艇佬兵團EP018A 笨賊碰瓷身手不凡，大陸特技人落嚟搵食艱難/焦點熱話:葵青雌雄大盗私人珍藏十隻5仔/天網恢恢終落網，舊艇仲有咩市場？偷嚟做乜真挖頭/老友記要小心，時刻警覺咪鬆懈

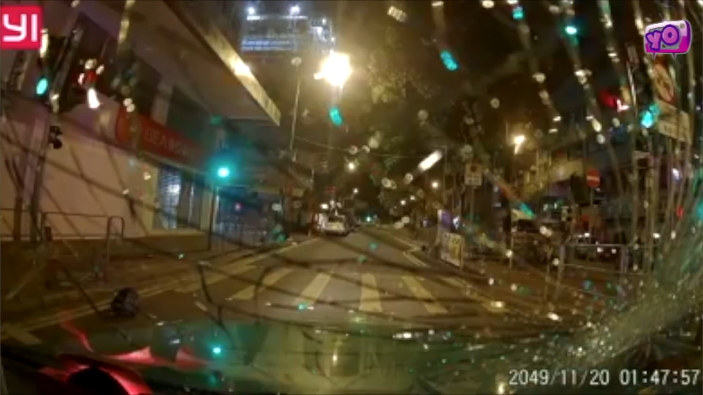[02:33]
我而家喺呢个广福道呢个。 哟，咁啊睇到啦，大家睇到啦，就係咩咧？